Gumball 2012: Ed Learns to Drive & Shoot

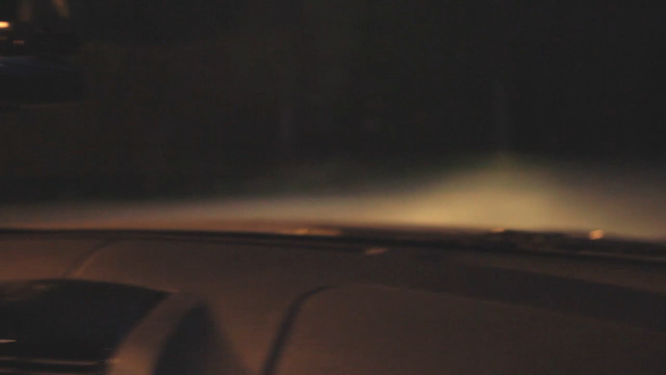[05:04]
This is... I'm just getting a feel for it right now. Now, there's a car over there. There's only one car in the parking lot.
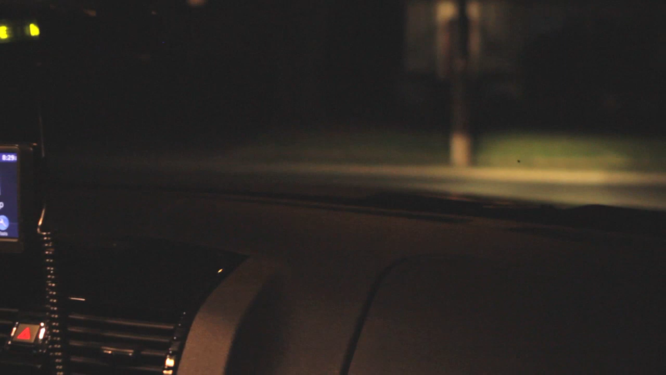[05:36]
Should I wait for this car to pass? I'm pretty nervous as well. Should I? Yeah, you might as well just wait for this car to pass.
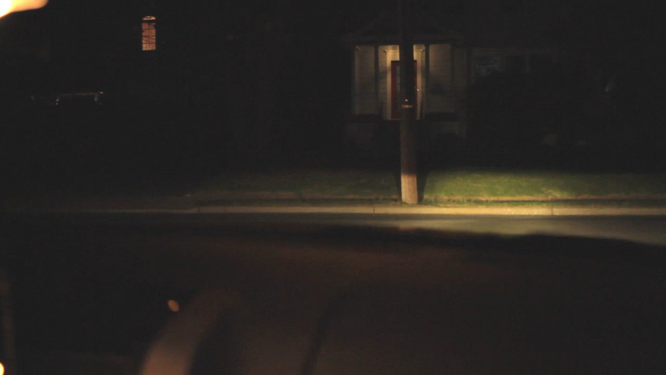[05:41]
I'm... I'm actually really scared.
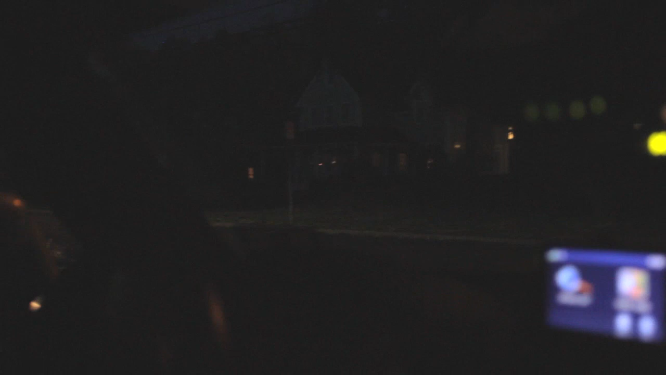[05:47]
But it's gonna be fine. Okay. So now, it's gone.
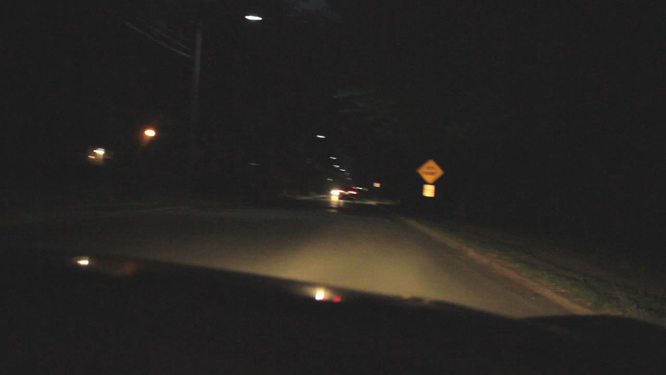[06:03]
Is this a good speed to go over the speed bump? It's large. Close enough. 20 to 25, that's pretty badass. And... Keep... Don't... You're staying kind of close to the curb. Oh, am I? Yeah. Okay. You don't need to be that close. Okay, turn right here. Alright.